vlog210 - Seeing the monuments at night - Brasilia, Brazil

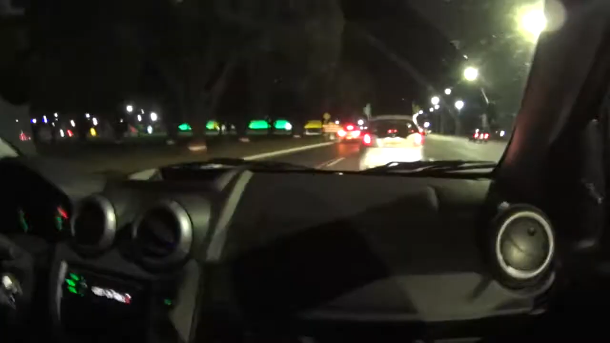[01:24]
So guys, coming up is the JK Museum that I came to the other day and it looks better at night.
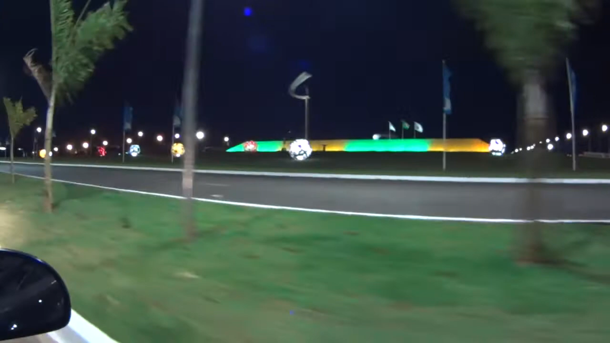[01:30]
I was telling you guys the other day, everything's gonna look better at night. Like those balls look pretty nice. Is that just for the World Cup? No, they're always there.
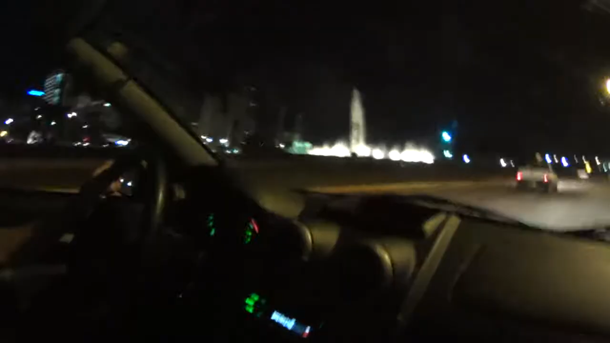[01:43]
And behind it is the TV tower which is not lit up right now at all.
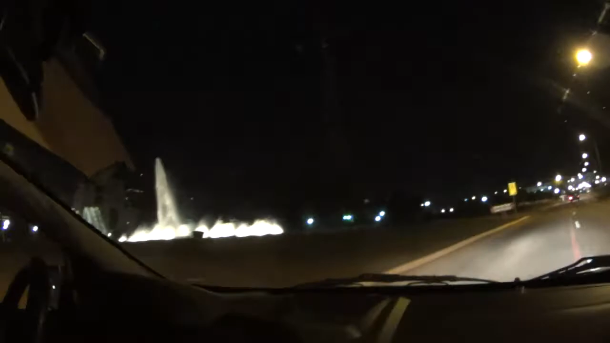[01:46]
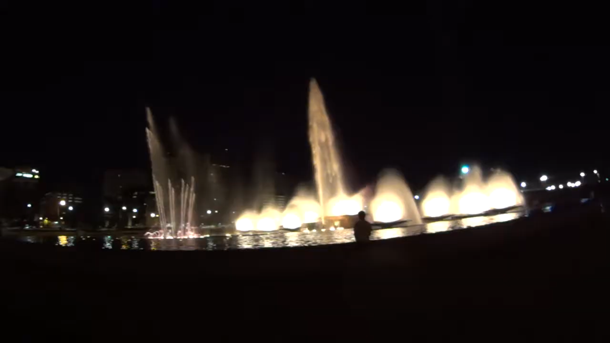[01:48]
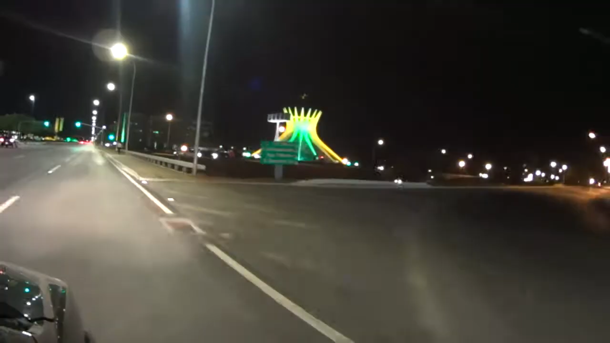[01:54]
This is one of the most famous networks here in Brazil, which is the cathedral.
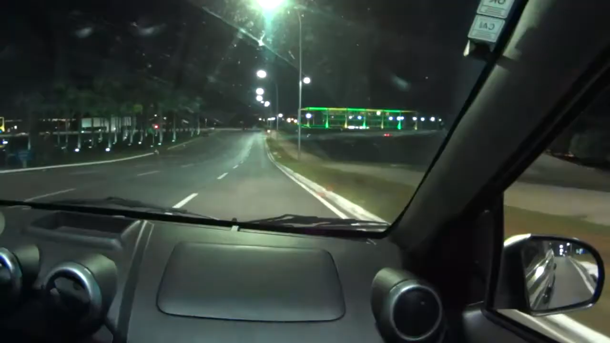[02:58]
Supreme Court to the right. It's like Federal Supreme.
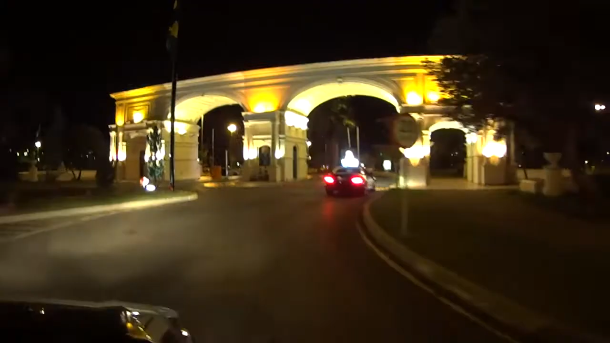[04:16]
It's not a moat. It's like a complex of fancy restaurants and bars.